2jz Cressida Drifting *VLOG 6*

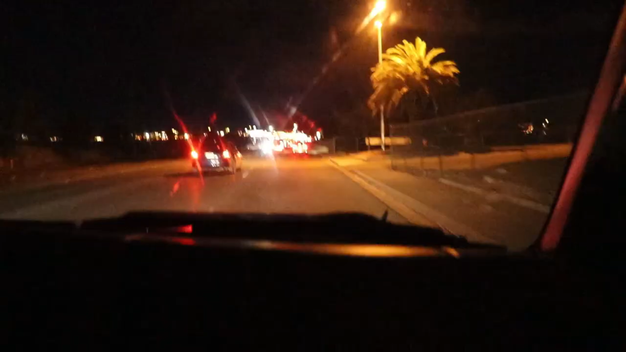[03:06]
So we are here, we see one truck. Yeah, it's only one truck.